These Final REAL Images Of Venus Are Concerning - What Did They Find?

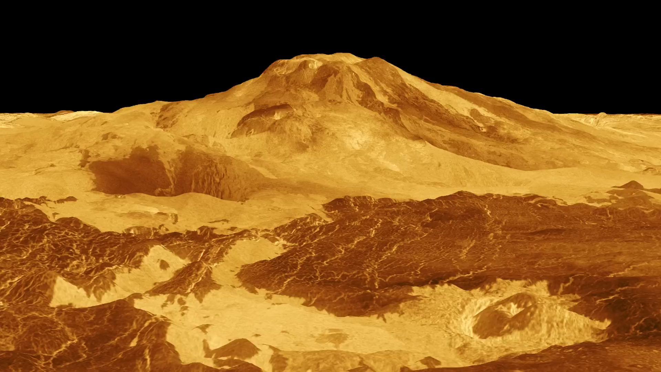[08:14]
The team also examined images taken by the spacecraft and found evidence of lava flows and other volcanic features.
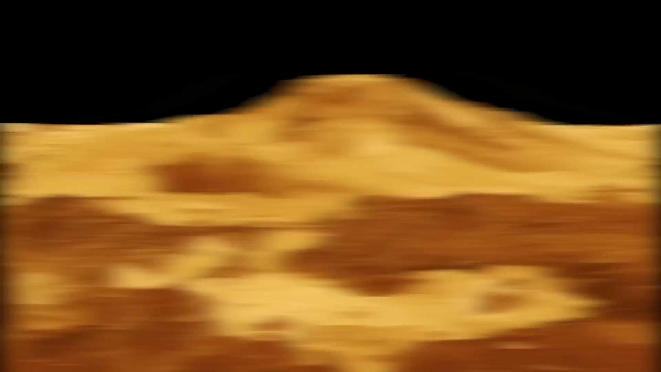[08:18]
But how did scientists determine the presence of active volcanoes on Venus from data collected more than 30 years ago?